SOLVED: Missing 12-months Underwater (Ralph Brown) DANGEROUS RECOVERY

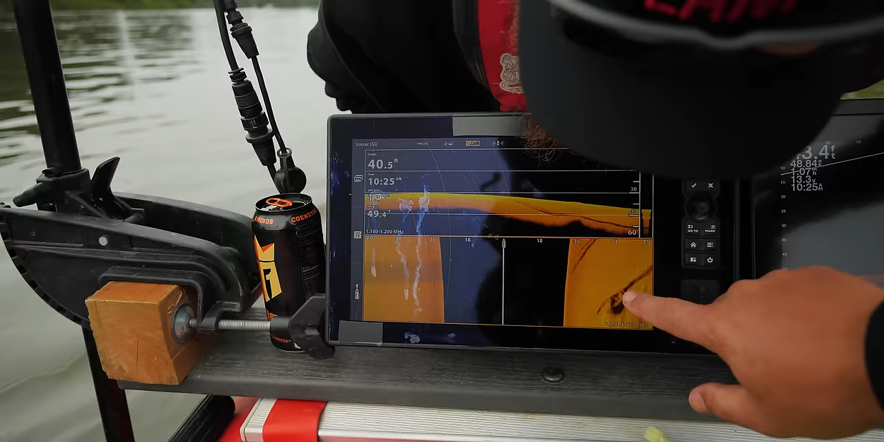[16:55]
Right there. Wow, that's a car.
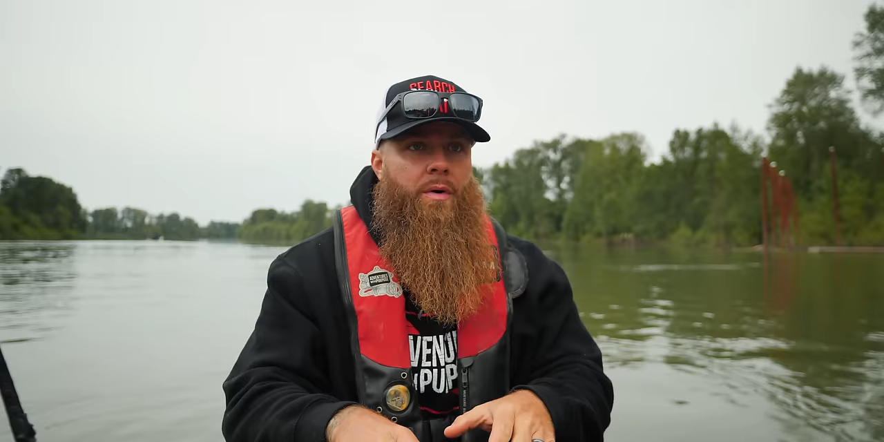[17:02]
I mean, from that angle, that's a car. Yeah, from that angle, right up against the pylons there.
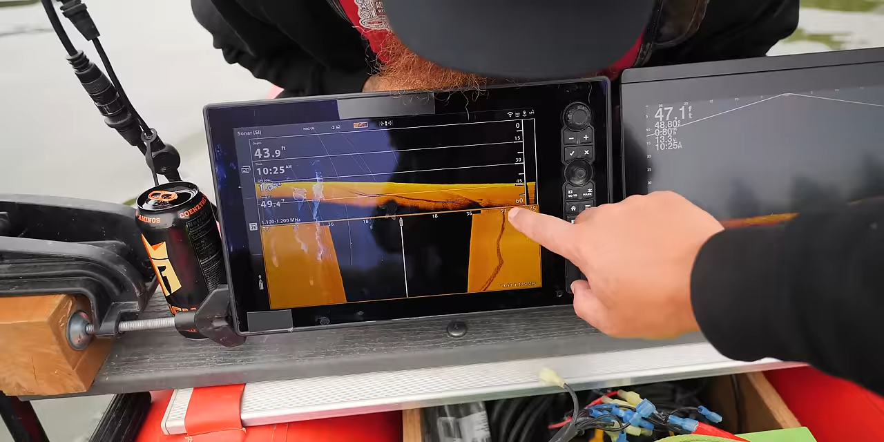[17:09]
Come back up over it. I mean, if that is, how did we ever miss that before? It's a car or a boat, for sure. I don't ever remember a boat being out here. It does have a pointed front end, but that's just a one scan.
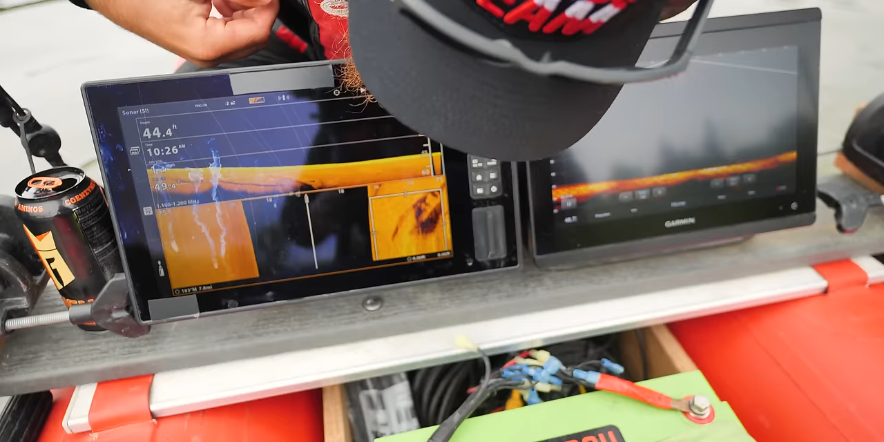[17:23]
We could rescan that and get a better image and it looked completely different. Oh yeah, I mean, I know right where it's at. Is that end pylon? Yes, right at the end of the pylon.
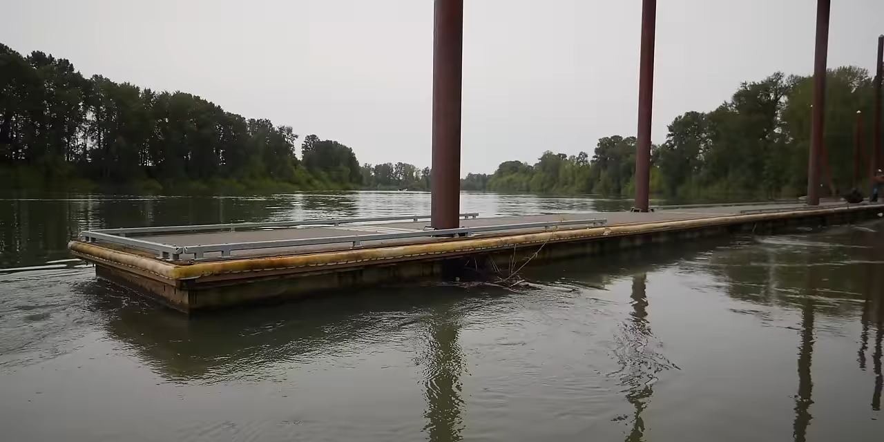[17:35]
I mean, right here, it looks like a boat, in my opinion. Here, let me see.
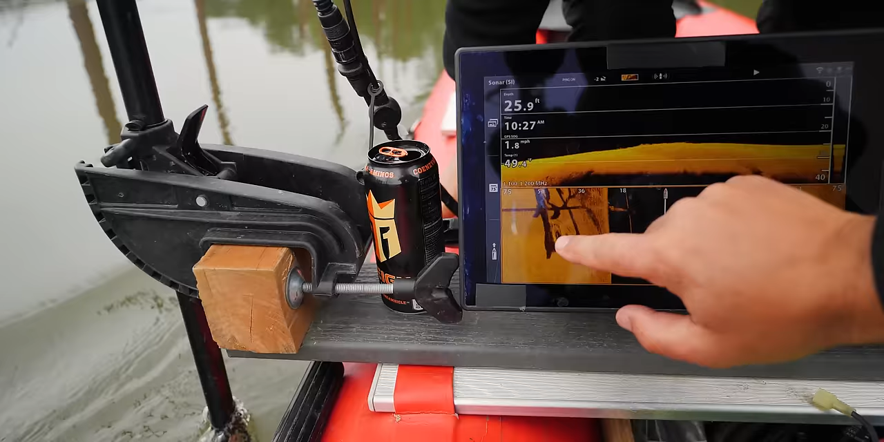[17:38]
On screen: speed 1.8 mph
Looks like a boat to me. We'll go put on live scan.
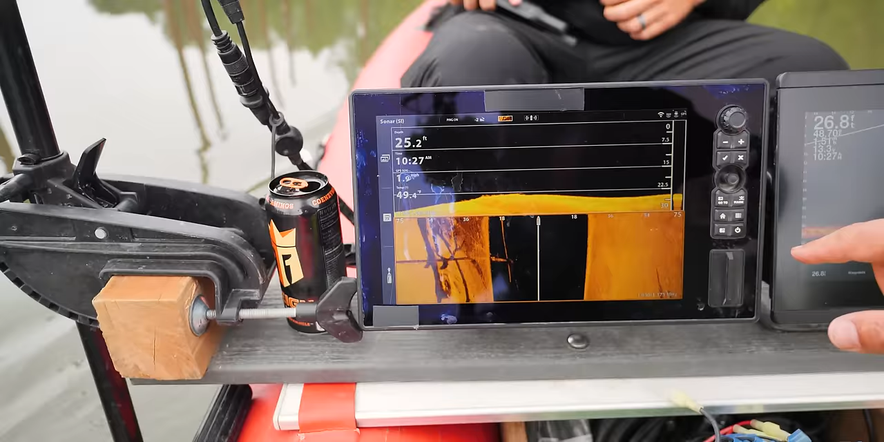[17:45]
On screen: depth 25.2 ft
But that was not here last time. I don't remember a boat being down here at all. I don't remember that either.
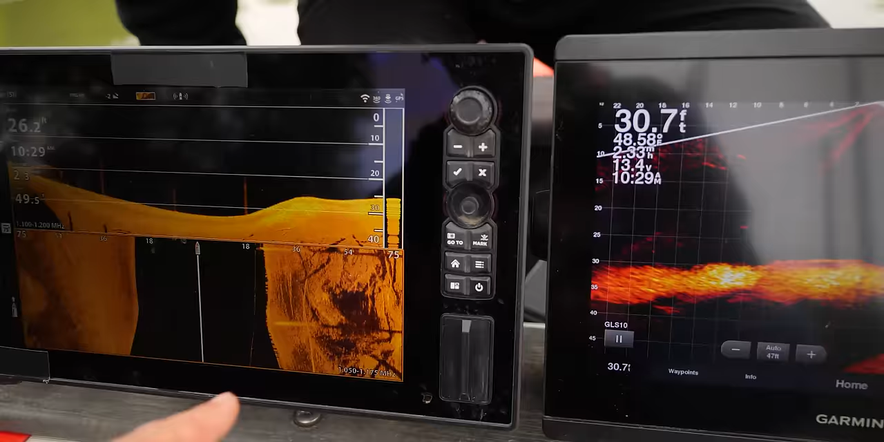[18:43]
Ooh, something in that pile too, look. Oh yes, there sure is. Holy moly.
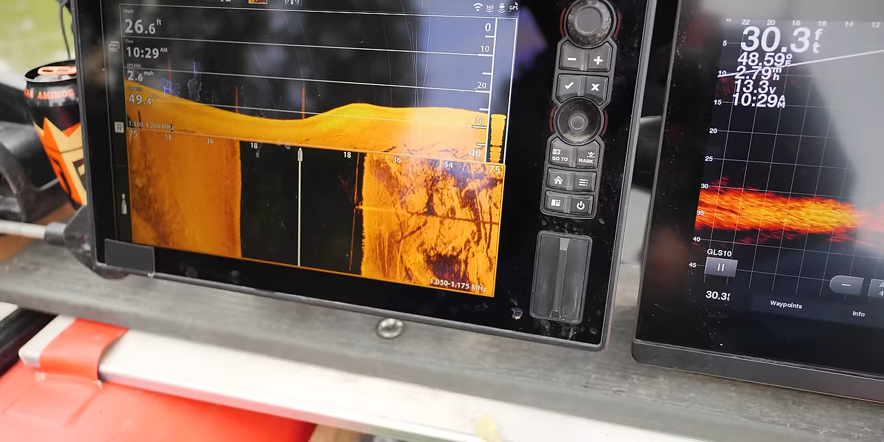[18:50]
And then we're coming up on the boat right about now. You're gonna see the boat on the right-hand side. That what we currently believe is a boat. Pylon. Right there.
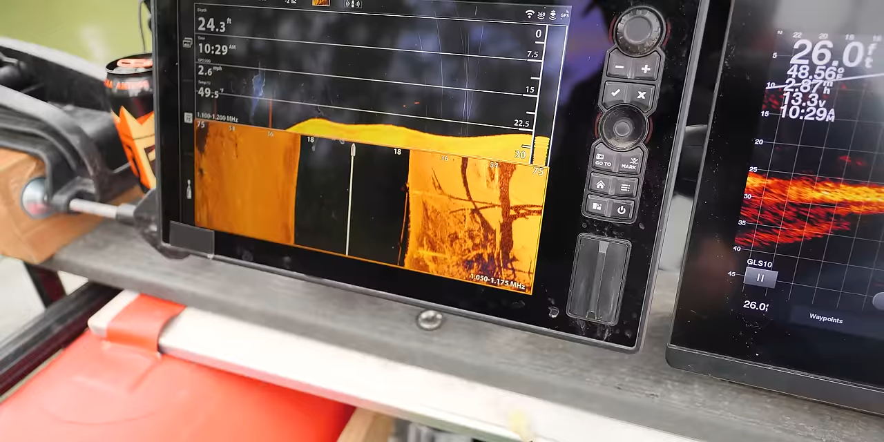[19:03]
Yeah, that's a boat. Anytime you have that rim, you know? Yeah.
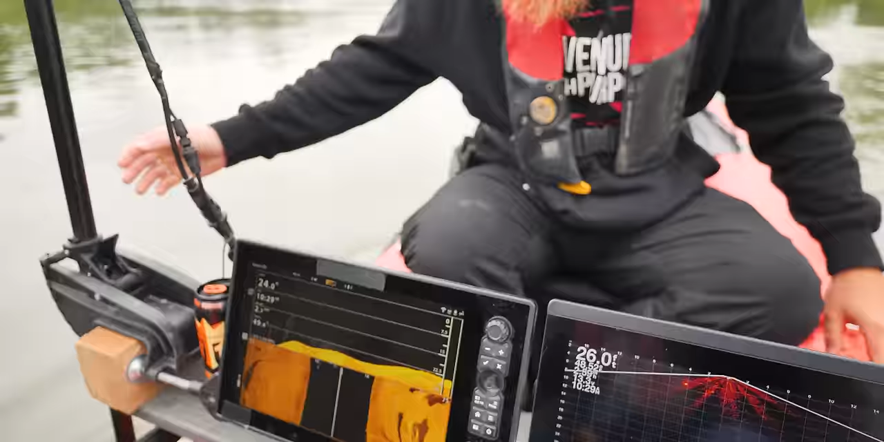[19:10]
Well, you just put the live scope on it just to be sure. Yeah. But you could clearly see the rim. Yeah. I mean, at first it did look like a car, but we could maybe see the front of the boat, like I said, and then it looks like a boat.
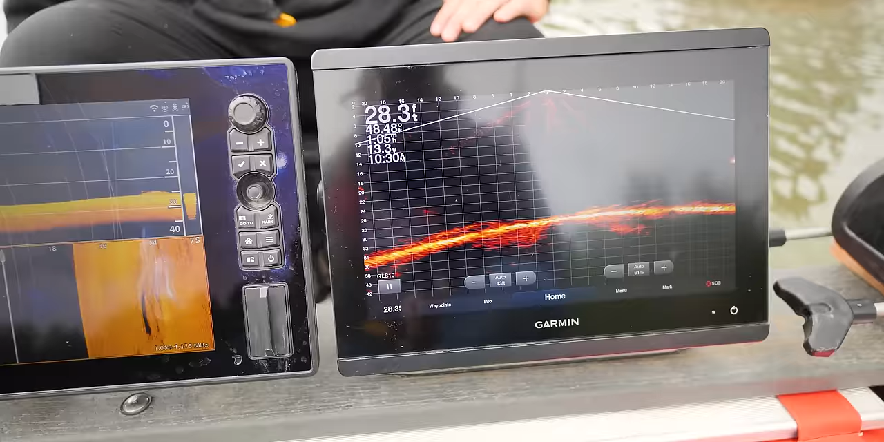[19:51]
You know, you develop those instincts. Whether we find them today or not, you're listening to your instincts, you know? There's just something that draws us back here. Me, so we got some type of a... No, right there.
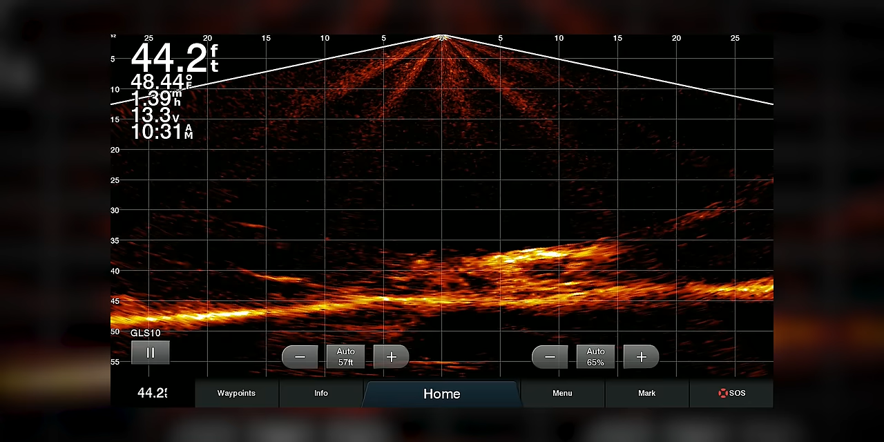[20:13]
On screen: depth 44.2 ft, water 48.44°F, speed 1.39 mph
Look, right there. Is that a car upside down? Or is that just a log?
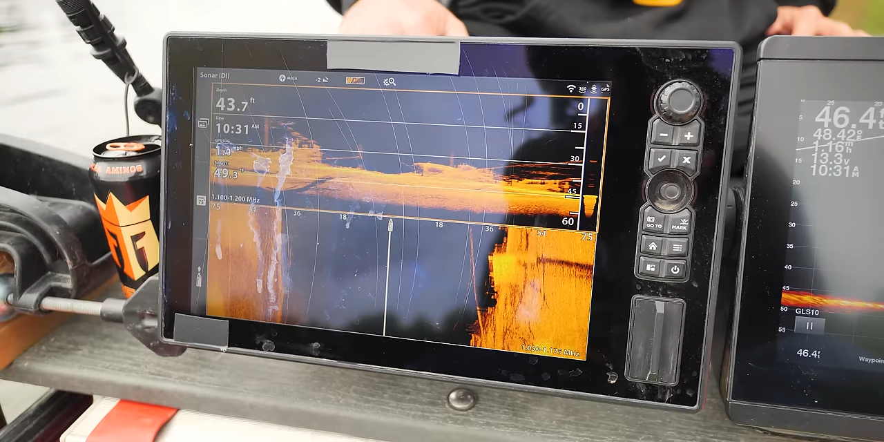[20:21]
On screen: depth 43.7 ft
I mean, it's like really dark. We got a really good scan on that other side.
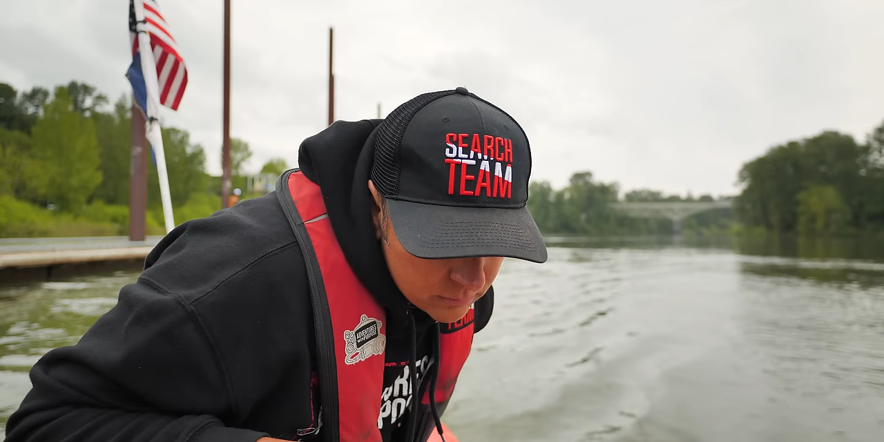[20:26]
I almost feel like, I mean, just look at it as we scan in on this.
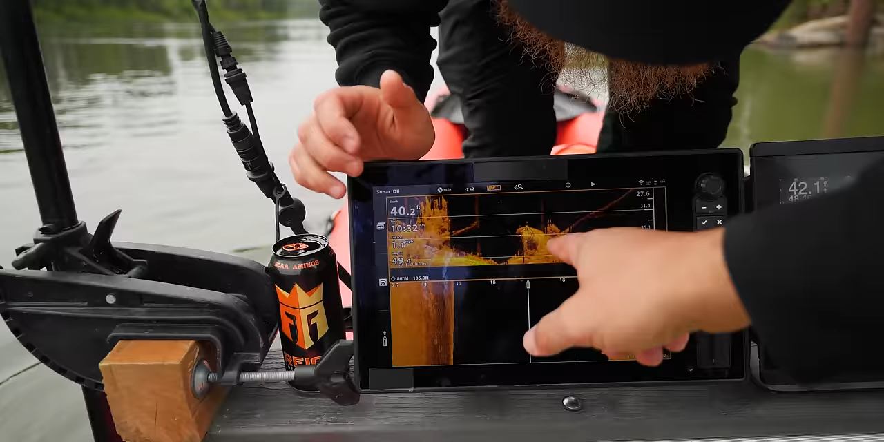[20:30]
I feel like I'm not dealing with a log. Like, I feel like I'm dealing with a car that has piled itself in there with everything.
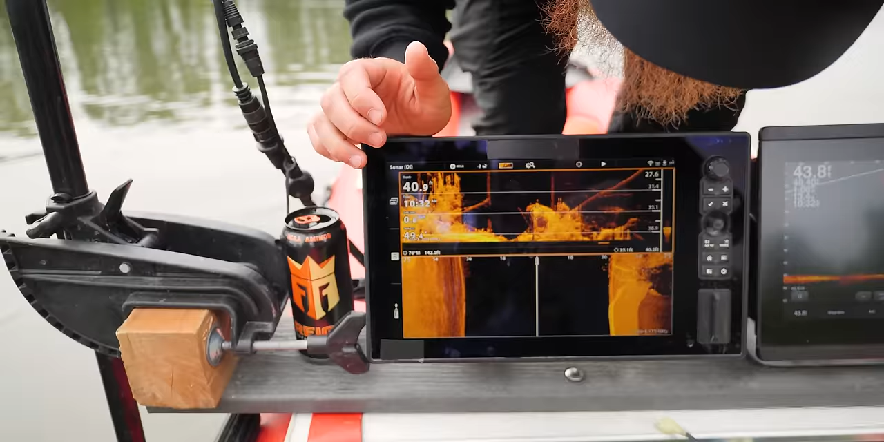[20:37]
Well, that's just looks like a bunch of junk. Let's put the live scope on it. The live scope will be able to see right through it. You know what I mean?